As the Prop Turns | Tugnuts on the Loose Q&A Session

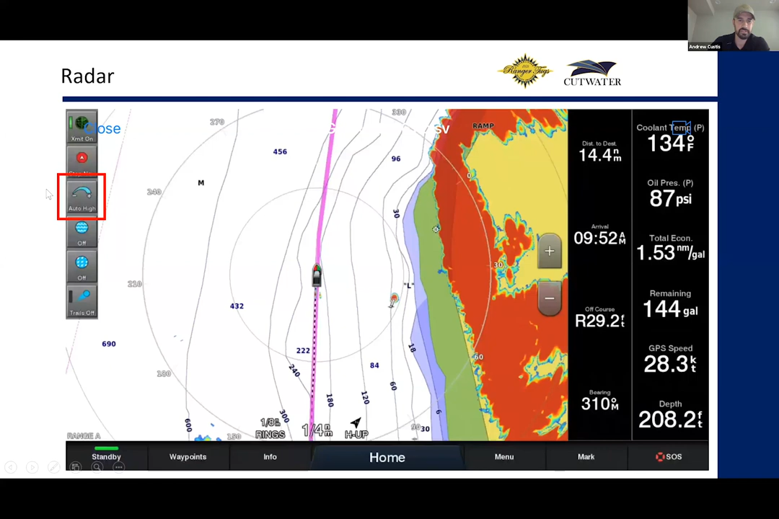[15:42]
we wanted to show you different things of how to adjust so it's really important to know you know maybe you know where your gain is set up so whether your gain is high or your gain is too low this is kind of going to show you different screens of where that is so this is set once he hit that gain button this shows kind of where it was it was between 50 and 60 percent which had a pretty good you know detail it showed up on the land good it showed up over on that marker well and it didn't have too much clutter that was over here this might have been some clutter that shows up towards the bottom there but
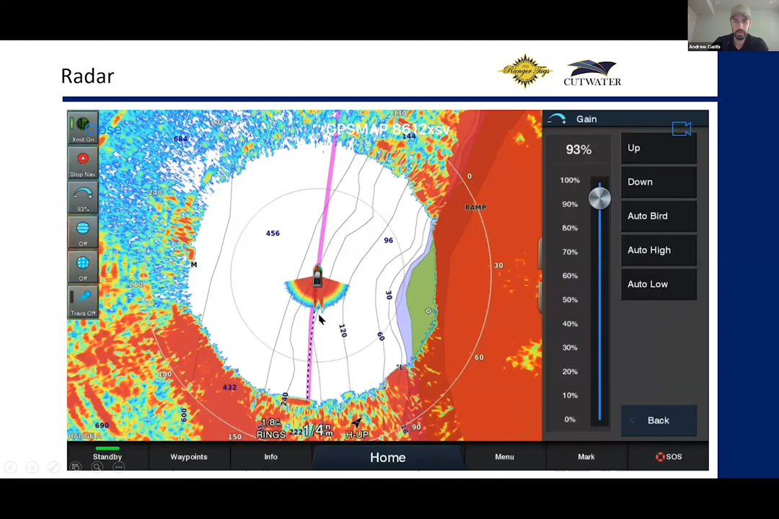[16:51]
and you can see that that's not going to show you anything that's going to just put you know all sorts of interference out there to where you're not going to have an idea if that's a boat or a marker or whatever it is that's out there in the water where if you turn it down too low you're not going to get anything you'll see that it's not picking up that marker now so you want to make sure to use that bar and adjust your gain to where you're picking up items that you can actually see or or boats that you can see in the water to make sure that's displaying right i think one other good thing here too is at the very bottom of the screen you'll see your your ring uh distance and then your total distance so as you zoom in and
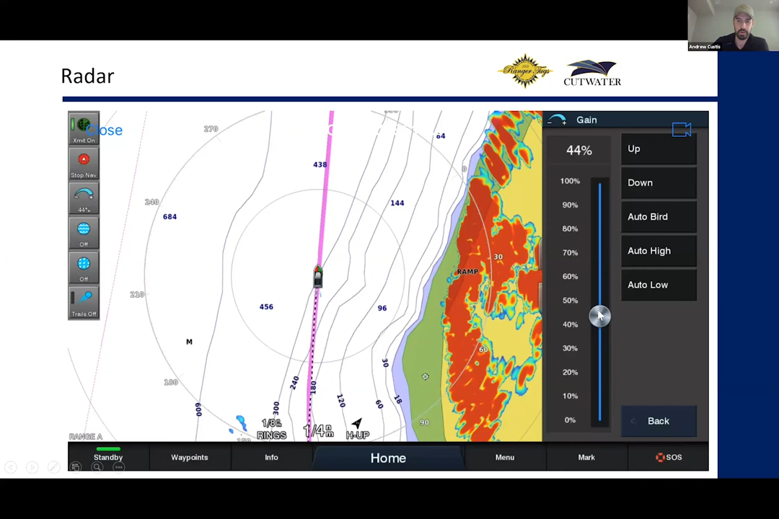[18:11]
what you're seeing on the screen is a quarter is a quarter mile yep perfect so this is back again you can kind of see kenny just put it back up here again where it's in the between that 40 and 50 percent and another another one that we use a lot this is from a full screen radar now i did do this this picture slide that was on a trailer so it's pretty tough to be able to see there's a lot of stuff around where the actual boat is but what you can do is there's a feature that you can actually acquire target or it's called the marpa target to where if you're out cruising and
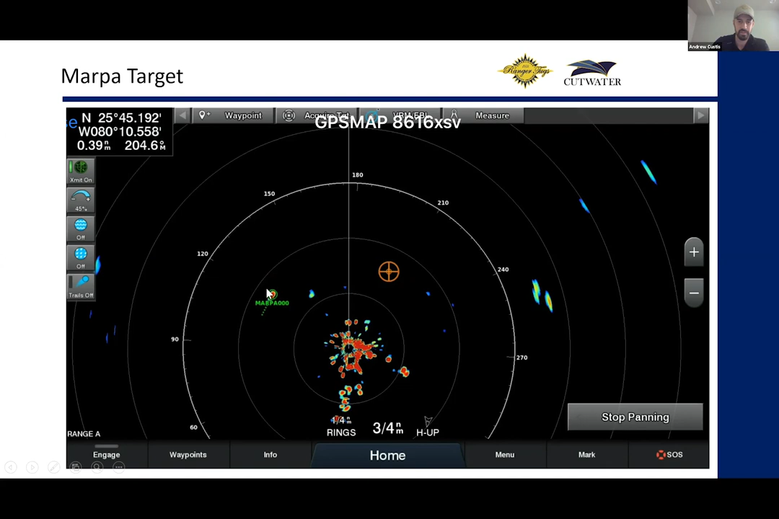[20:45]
quite a bit especially if i'm in fog or anything else and it's nice when we're cruising in groups like we're going up to poets or any of that you can set behind you too and it helps just identify all the boats that are cruising with you and just makes it really visible to be able to see the next section and we'll go through kind of
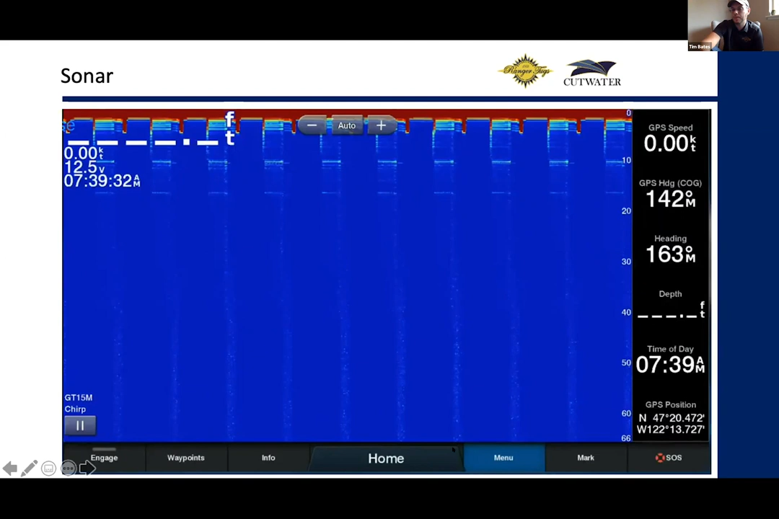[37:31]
radar anything solid is going to be that red color there uh next step here is to hit the menu button which is right down next to the home button that's going to bring up our settings so the first setting here to check is that the transmit is set to on um you know if the transmits not on you're not going to have any depth here you're not going to have any